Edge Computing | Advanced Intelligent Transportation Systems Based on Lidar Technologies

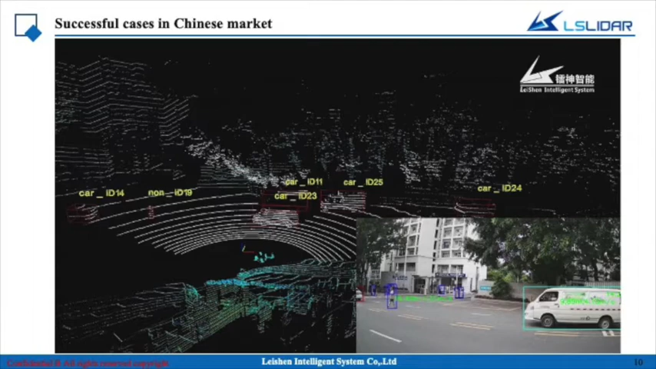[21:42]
and you can see they have the ID. This is classification. Yeah. But this is didn't show the speed or something. Yes, actually we can just a picture, not show the all the information. Yeah. So get to next page. Okay. This is the 19 case is in Guangzhou.